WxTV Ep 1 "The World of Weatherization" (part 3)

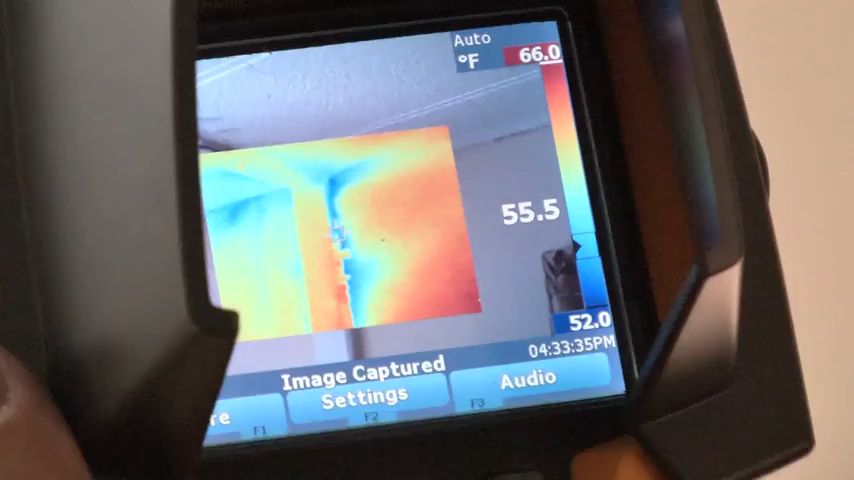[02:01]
On screen: scale top 66.0°F, scale bottom 52.0°F
If you go over there and feel, you can actually feel the air coming out of there.